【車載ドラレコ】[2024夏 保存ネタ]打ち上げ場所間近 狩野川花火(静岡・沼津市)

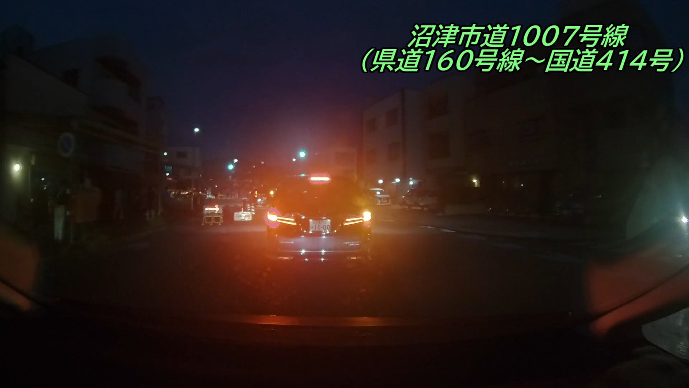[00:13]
JR 沼津駅南口から徒歩15分ほどに位置する永大橋あたりを走行しています。この日は2024神奈川花火大会の開催日ということで、通行規制区間ギリギリを通っています。今回は信号交差点停車中ですが、花火が打ち上がっていましたのでノーカットにてお送りします。早速ですが、東海地方の駅前市街地開催で最大級の神奈川沿いの花火をご覧ください。